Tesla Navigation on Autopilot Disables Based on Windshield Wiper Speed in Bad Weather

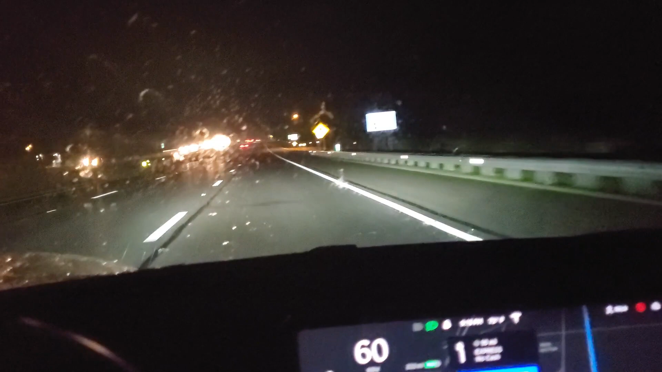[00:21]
But then watch, it goes into Navlon Autopilot. Good old automatic windshield wipers just don't still work. Look how bad. That's dangerous. Navlon Autopilot might be disabled based upon the speed of your windshield wipers.
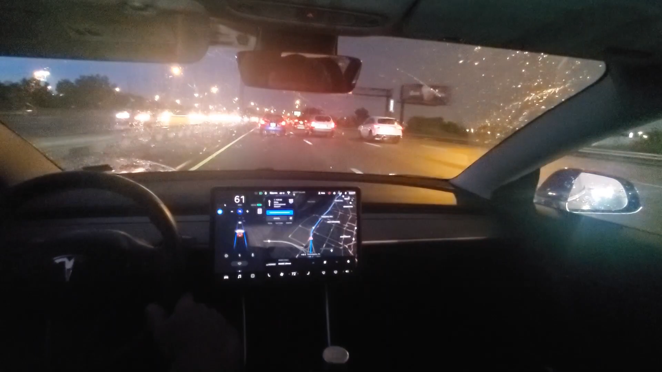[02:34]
So I found something here. It stopped. The rain has slowed down dramatically and I had my wipers on full down here and when I switched it to auto,
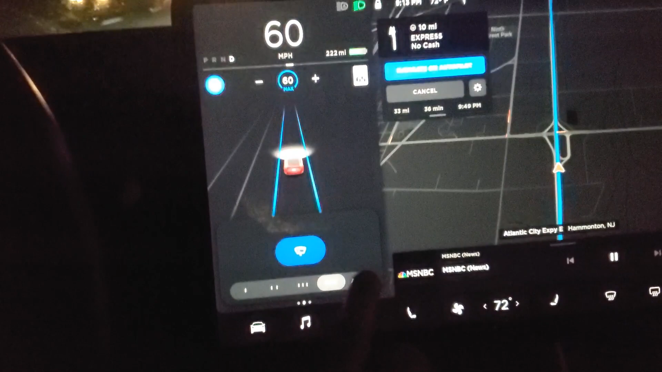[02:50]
of course the wipers slowed down. But then watch, it goes into nav on autopilot. So if you have your wipers on full blast, it must think the weather is really bad and it takes you out of nav on autopilot.
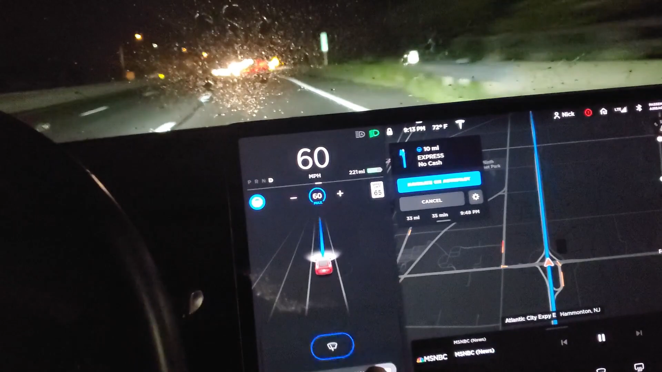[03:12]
Let's do it again. I'll put it into full blast setting and I think it might,
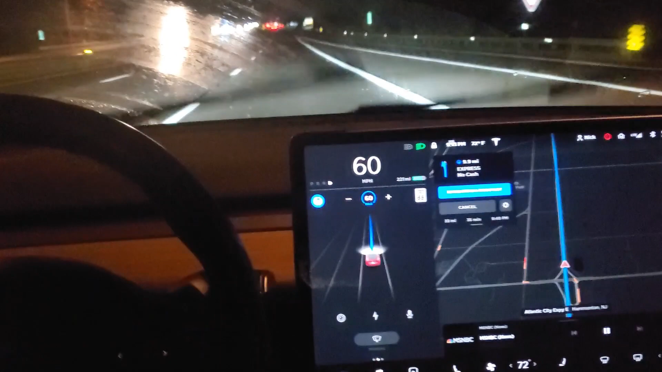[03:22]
yep, comes out of nav on autopilot. But we can try maybe that setting there and see what happens. It's a little slower. It doesn't come out.
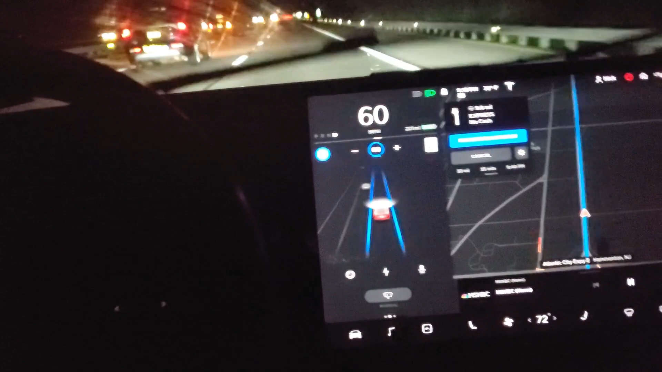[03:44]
Let's try the next one down. There it goes.
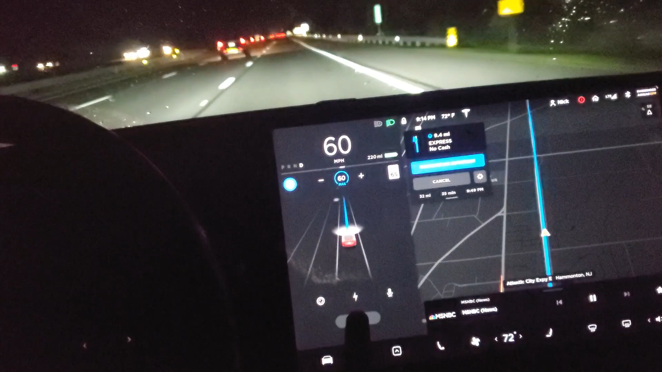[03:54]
And then we'll try putting it back up.
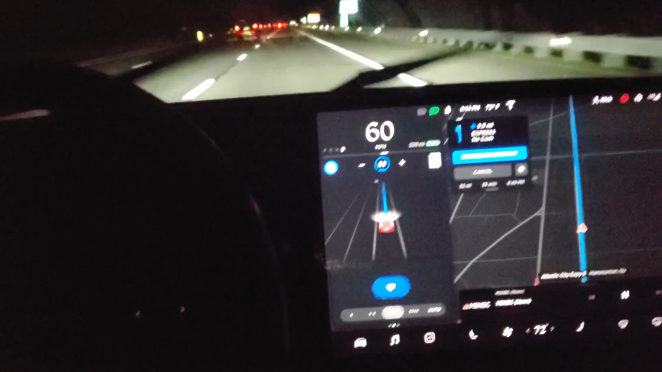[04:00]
It's just mild rain now. Some lightning in the distance. Yeah. So it looks like in this setting nav on autopilot won't work. But in the intermittent setting, I think nav will work.
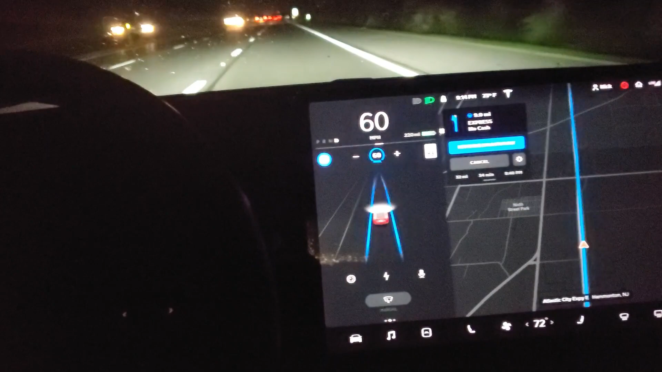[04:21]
That's pretty cool. And then, of course, where you keep it mostly in auto,
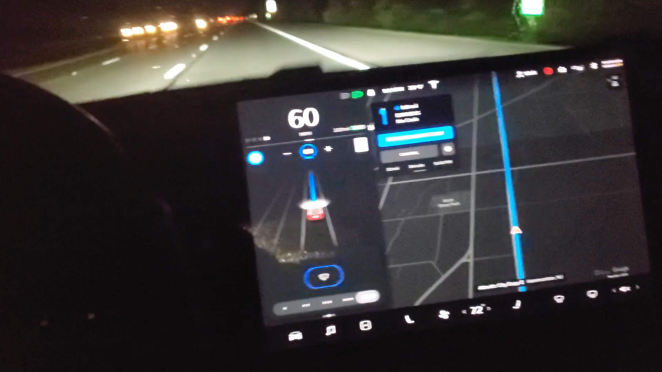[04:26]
it will continue to work.
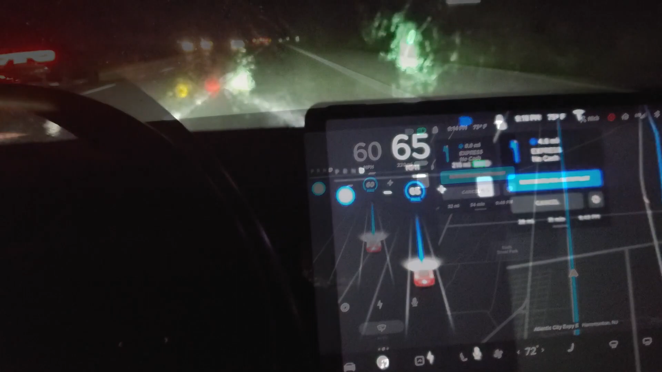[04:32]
Good old automatic windshield wipers just don't still work. Look how bad. God, it's almost dangerous. And I suspect nav on autopilot may be. Nav on autopilot might be disabled based upon the speed of your windshield wipers.
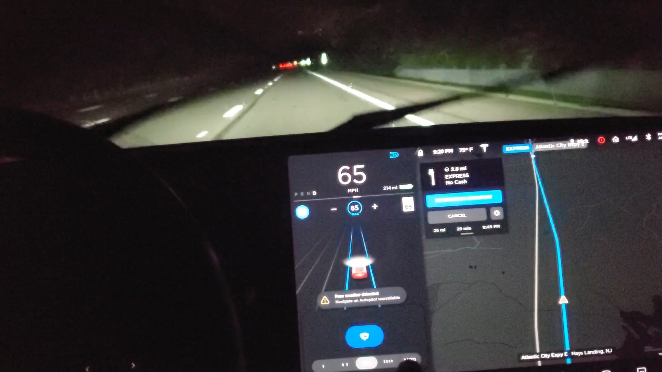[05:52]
Let's see if it does. Yep. So it clearly is related to whether your auto windshield wipers run at the necessary speed. You can see. So I went back into auto, which the wipers slowed down. And I'm going to change, well actually let's see what happens here.
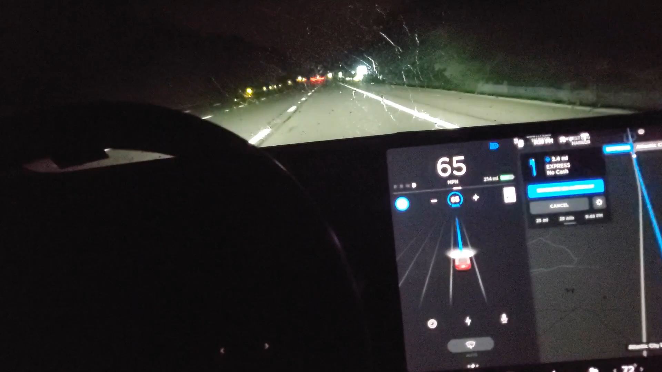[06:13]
Because we have a toll booth coming up. And I've got to get in the far left lane to go through the automatic toll booth easy pass. So let's see if it goes, gets over. It's got to get over two lanes within two miles.